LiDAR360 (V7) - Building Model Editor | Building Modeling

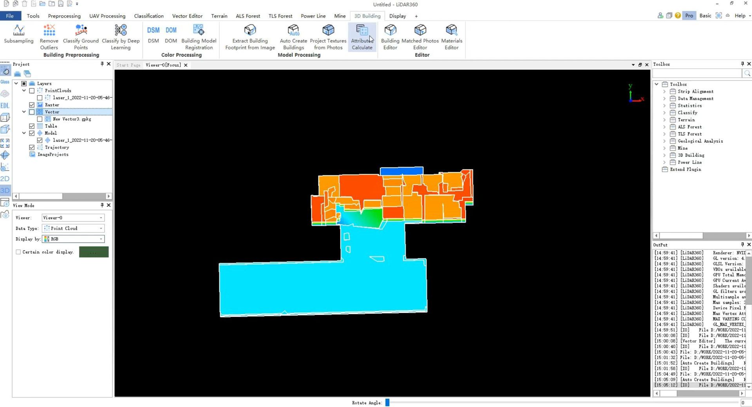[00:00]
Today we will introduce how to edit models in LiDAR 360.
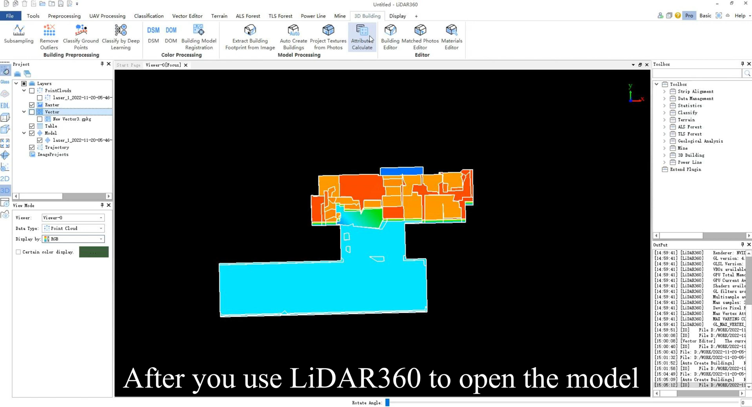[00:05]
After you use LiDAR 360 to open the model and point cloud to be edited, you can click Building Editor under the 3D Building tab,
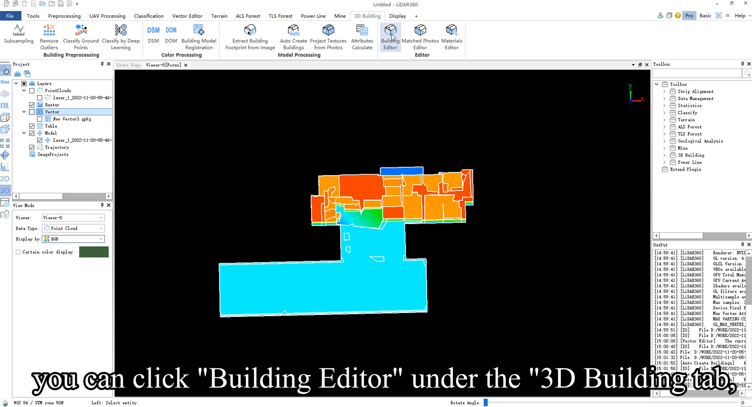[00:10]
then click Select Building Model after clicking Editor,
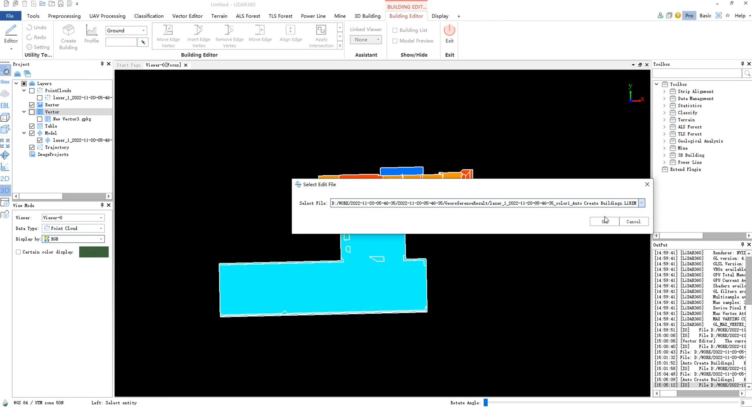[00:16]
and select the model you want to edit in the pop-up dialog box.
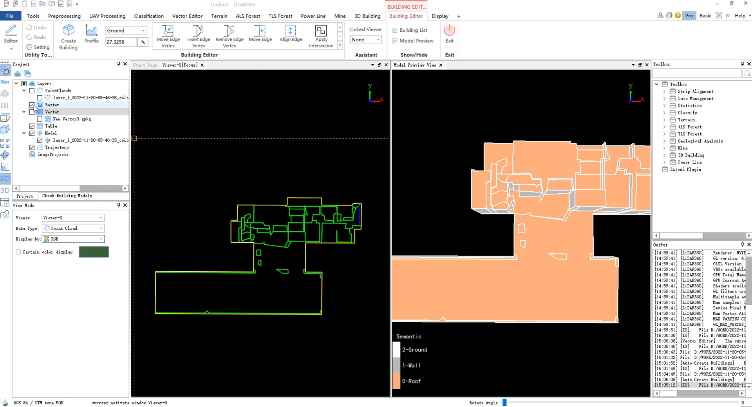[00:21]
You can check Point Clouds under Layers to display the point cloud,
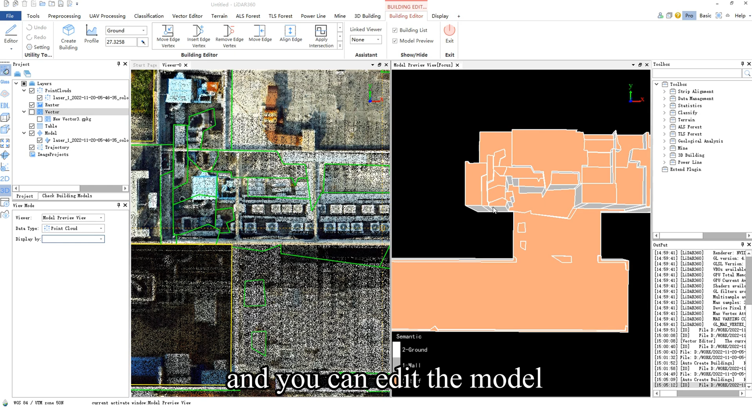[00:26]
and you can edit the model on the reference point cloud to improve the accuracy of the model. The model editing tools are concentrated in the Building Editor, mainly including vertex, edge, and patches.
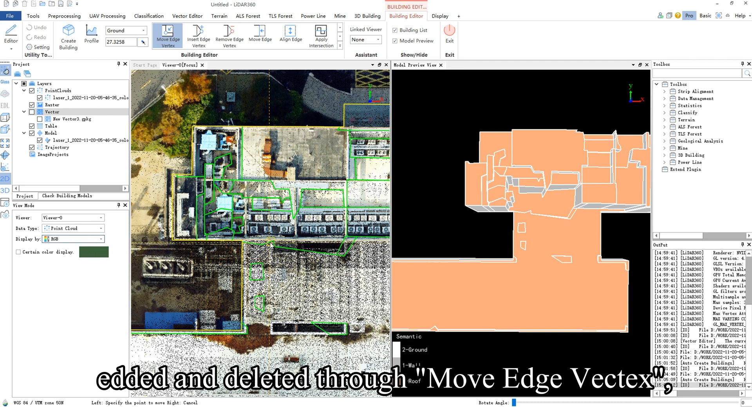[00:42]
Edge nodes can be moved, added, and deleted through Move Edge Vector, Insert Edge Vector, and Remove Edge Vector. Click the corresponding function, then click the node to edit. The following is a brief introduction to the functions with operations, with Move Edge and Align Edge. You can move an edge, or make two edges parallel. After clicking Move Edge, select an edge to move directly. After clicking Align Edge, you still need to click an edge, and then click the reference edge to make the first selected
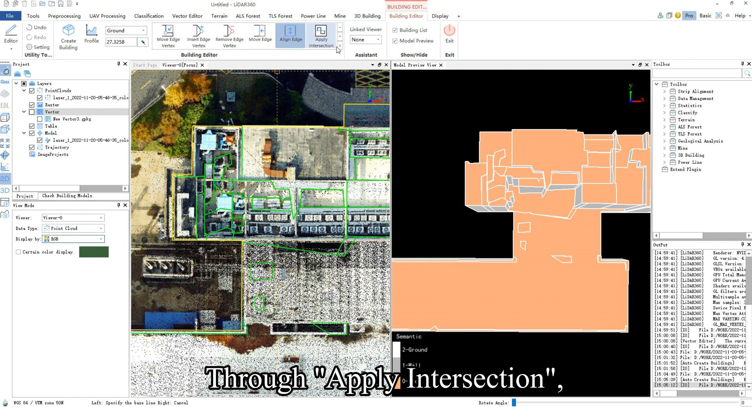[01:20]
edge parallel to the reference edge by moving. Through Apply Intersection, the elevation of the adjacent position of two blocks can be made consistent and become a common edge. After clicking Apply Intersection,
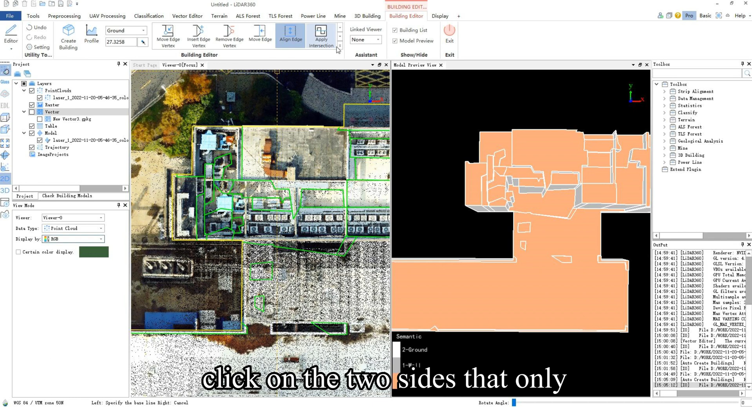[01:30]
click on the two sides that only have different heights and completely overlap in the top view. Remove Patches, Split Patches, and Merge Patches can delete, split, and merge patches.
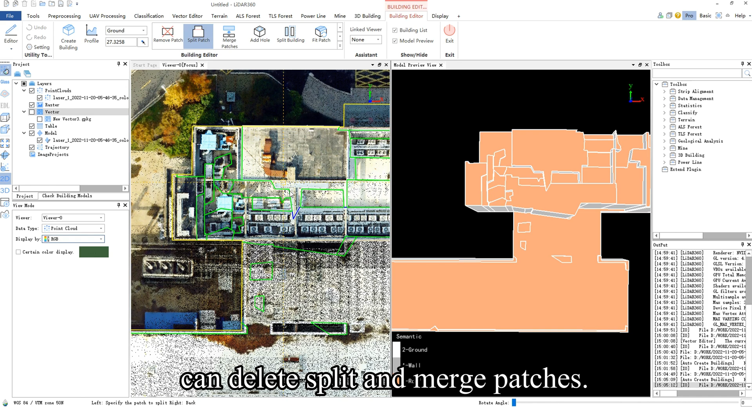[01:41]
Click Remove Patches and directly click on the patch to delete it. Click Split Patches, and then click on the patch, and then draw a split line to split.